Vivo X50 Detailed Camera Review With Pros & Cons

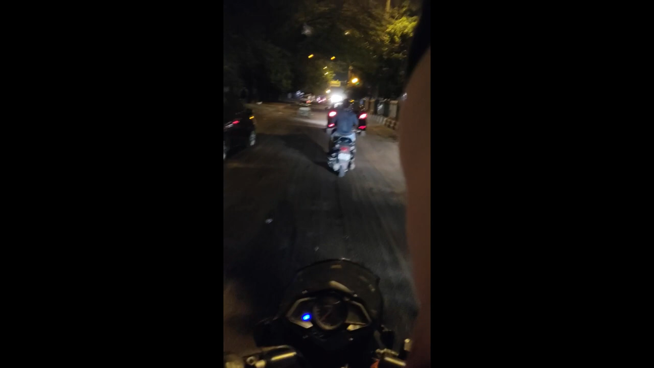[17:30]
Number one, the road is fully scratched by JCB's because it's getting constructed again.
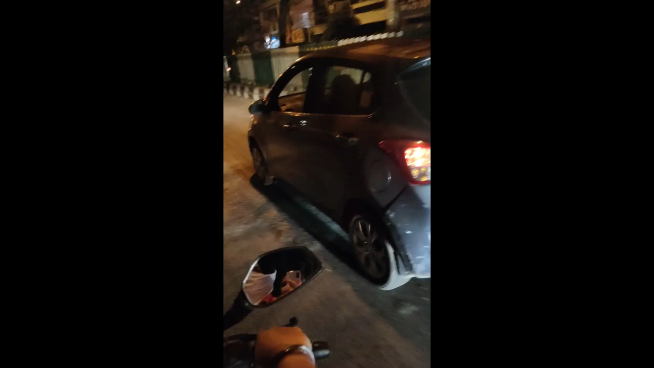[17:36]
You can see the grooves, it's difficult to keep the bike in the straight line and there are small
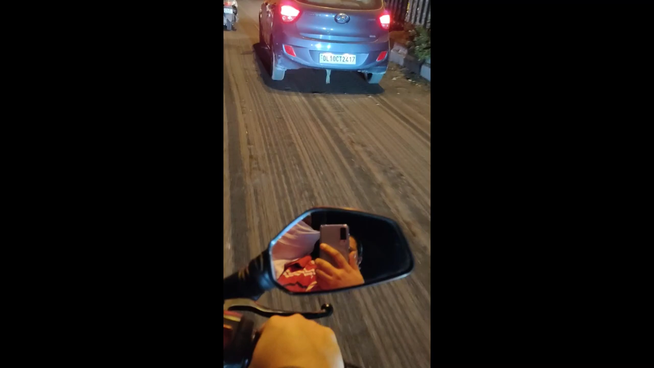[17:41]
patches so it's bumpy but then see the quality for yourself. There is no shake at all.
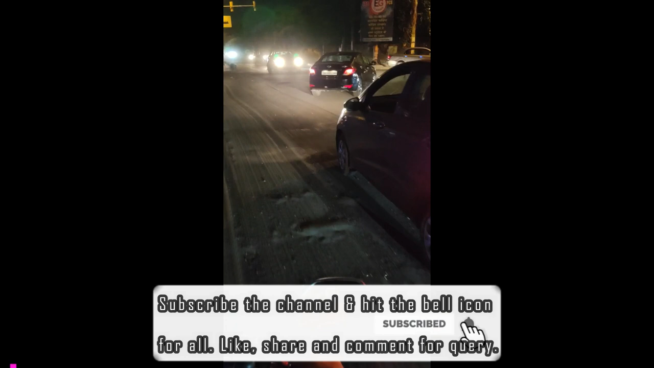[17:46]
And at this point, the road gets smooth.
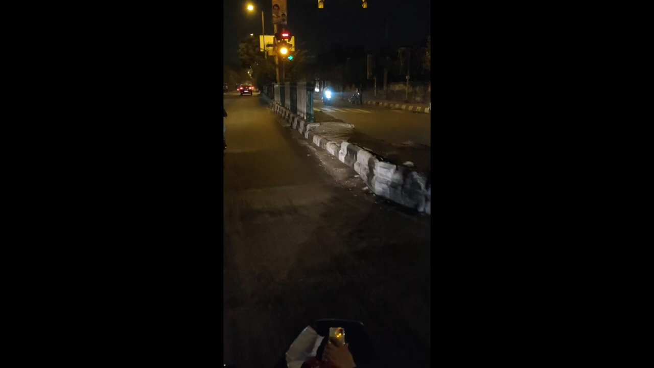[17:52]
So you can see the difference I was riding the bike in earlier and now. And at the end, we tried to keep the phone in the rear view mirror so as to show you that yes, we are recording with the X50.
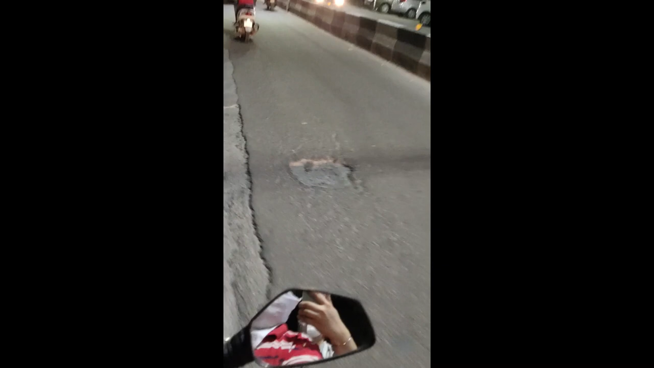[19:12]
You can see the road condition as well that I'm riding here at.